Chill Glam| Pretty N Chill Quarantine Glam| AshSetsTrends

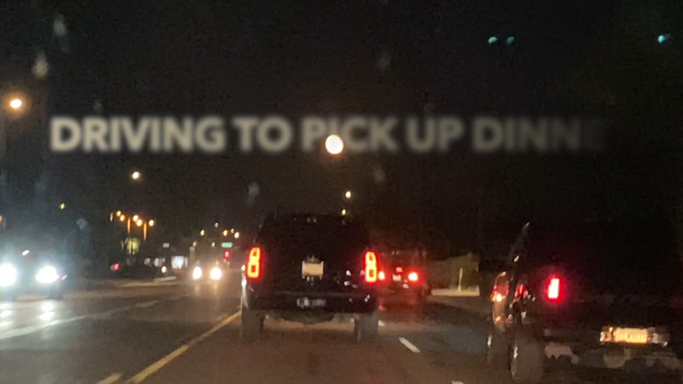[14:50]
up went to grab dinner but the moon was huge i was trying to show you guys